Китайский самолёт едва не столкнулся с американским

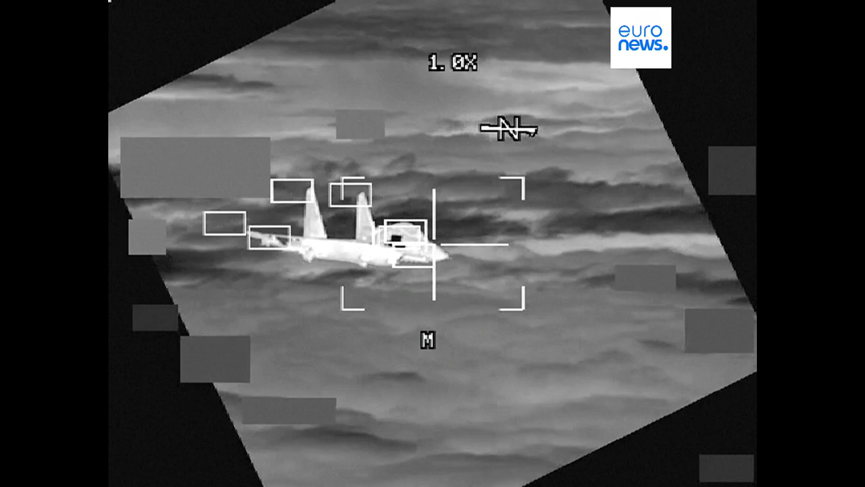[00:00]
Китайский военный самолет оказался в пределах трех метров от американского, пролетавшего над Южно-Китайским морем.
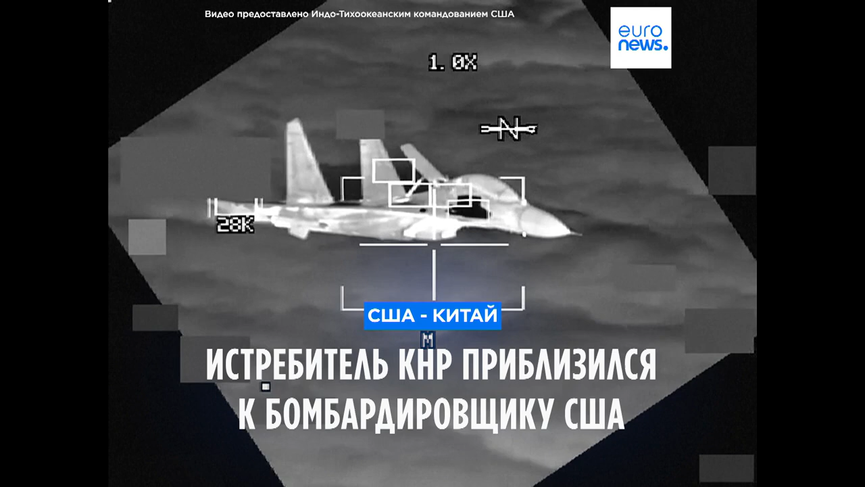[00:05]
Ночью двухмоторный истребитель Шиньянг Ж-11 приблизился к бомбардировщику Б-52 на неконтролируемой, как подчеркнули в Индотихоокеанском командовании США,
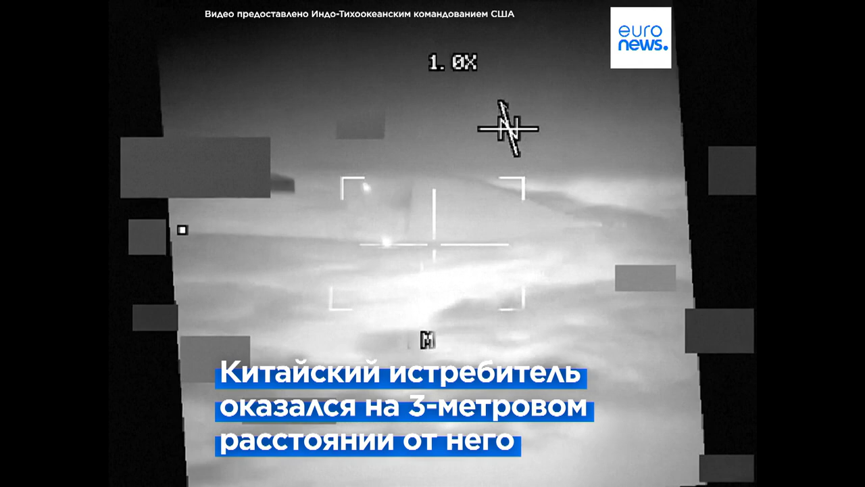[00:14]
чрезмерной скорости, пролетая ниже и подвергая оба самолета опасности столкновения. МИД КНР пока это не комментировал, но во время аналогичного инцидента в мае отклонил жалобы Вашингтона,